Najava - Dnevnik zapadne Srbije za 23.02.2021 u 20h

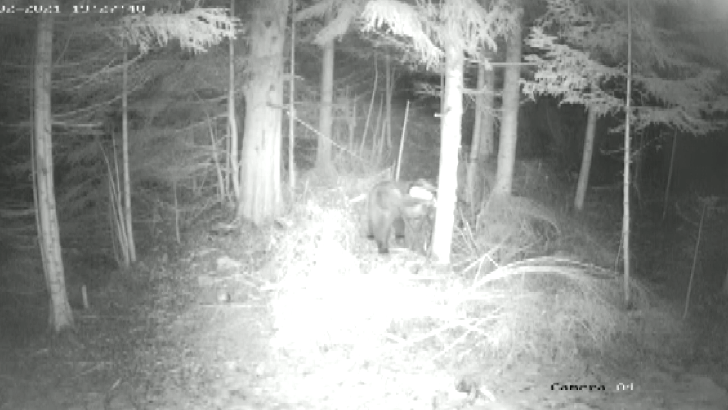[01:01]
Međedi Miloš i Mališa izašli iz jazbine i nisu se vratili. Snimile ih kamere na jadovniku. Vidimo se večeras u 20 časova.